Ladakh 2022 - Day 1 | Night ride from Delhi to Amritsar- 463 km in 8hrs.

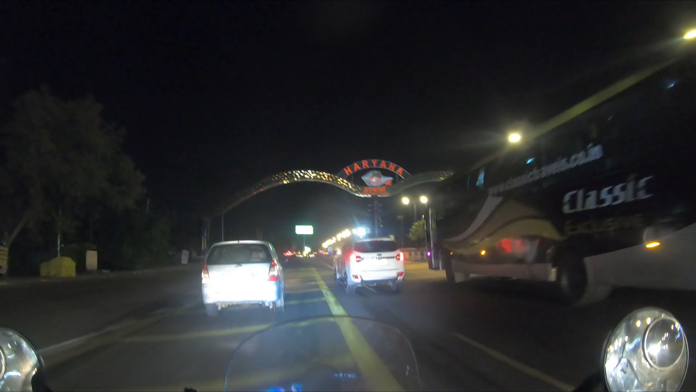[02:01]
सो गाइस, फाइनली मैं एंटर कर रहा हूँ अम्बाला।
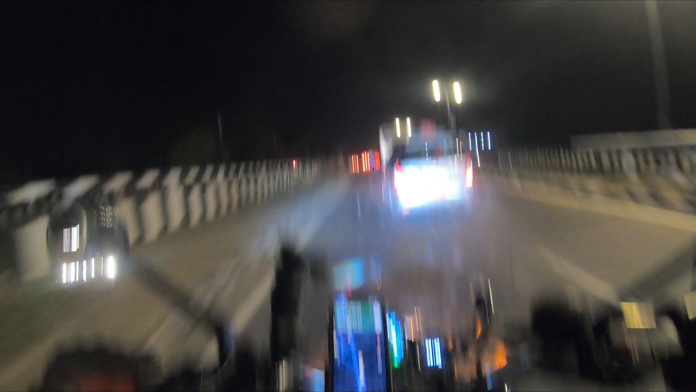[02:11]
सो हियर इज द ब्यूटीफुल एंट्रेंस ऑफ अम्बाला, और अम्बाला आपका स्वागत करता है हरियाणा। नाइस।
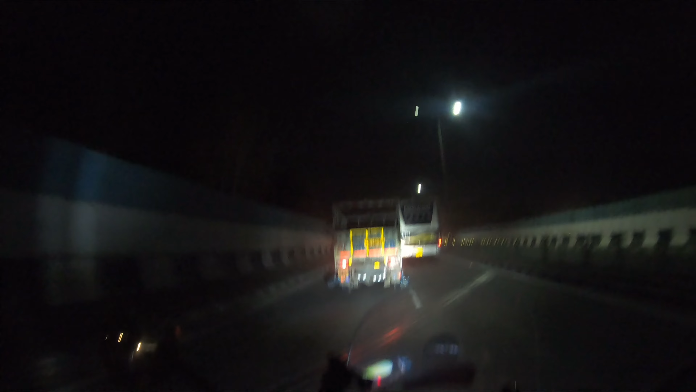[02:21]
तो जी अम्बाला में एंटर कर लिया है, और अभी यहाँ से मेरे को शो कर रहा है करीबन 252 किलोमीटर, और दिखा रहा है जो कि 4 घंटे का रास्ता शो कर रहा है।